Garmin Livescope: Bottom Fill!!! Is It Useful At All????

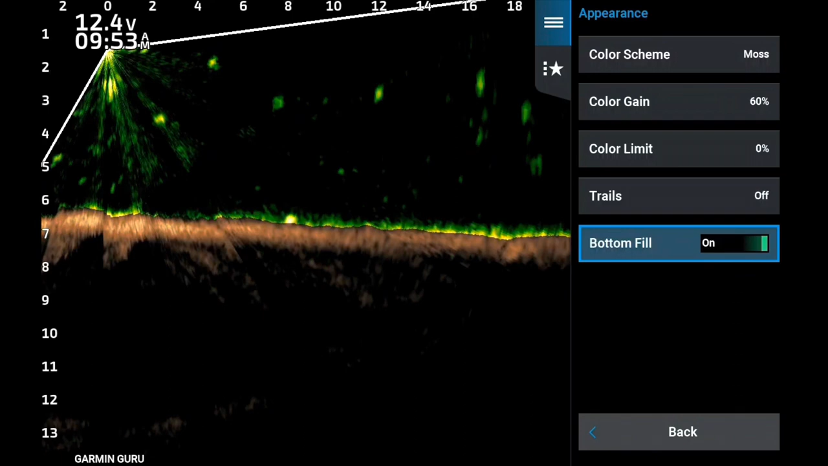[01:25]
so it's under appearances And you go into appearances And at the very bottom you turn the bottom feel on Now I can definitely see Like for example there's some fish there at 12 and 13 foot Right on the bottom It does a really good job When the bottom is flat With not a lot of cover and structure on it The problem is when you get around Docks You see how right here is Every time I scan through those bridge posts I mean those dock posts Sometimes it wants to grab and say the bottom is the dock post When you
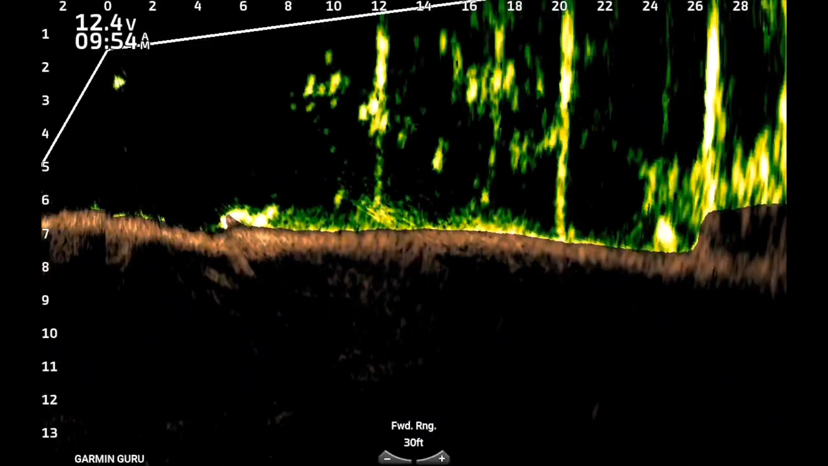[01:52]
get into large numbers of fish Like there's some large number of fish from about the 24 to 30 foot mark It has a hard time differentiating the bottom from the large amount of fish Now due
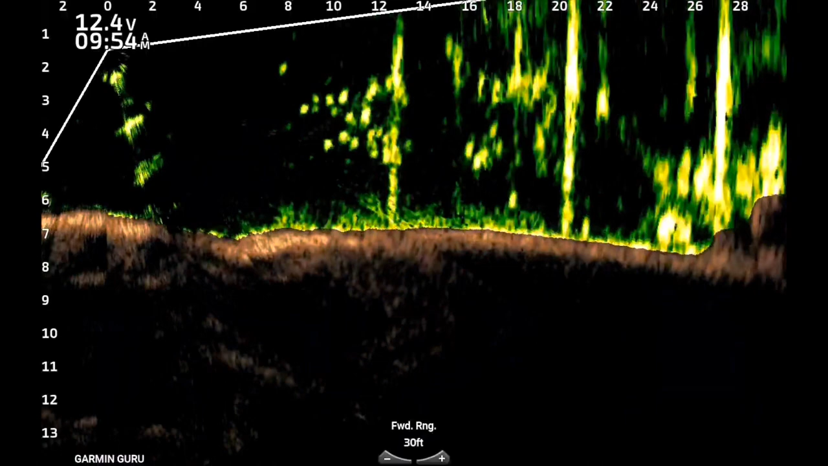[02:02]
to the fish are really stacked up in this region But it lets you know that there are limitations on bottom feel But I can say this I believe it could be a useful tool In
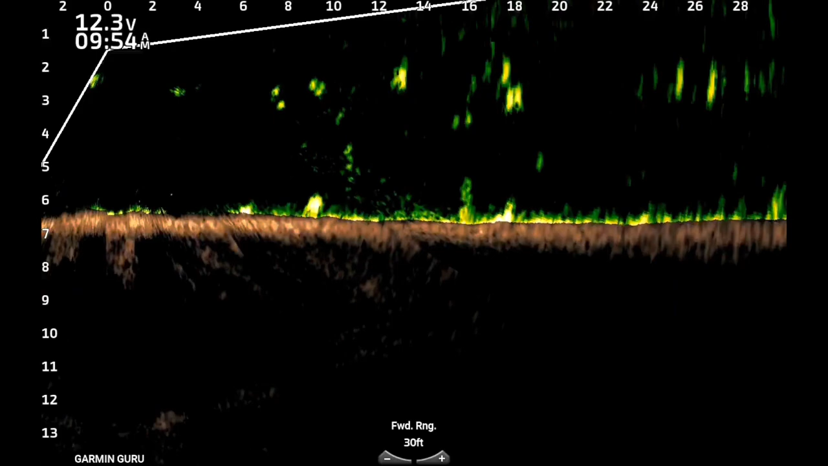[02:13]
the winter time when you're out here fishing for suspended fish It will help you You know really dial in some of those big fish that are close to the bottom But maybe not on it And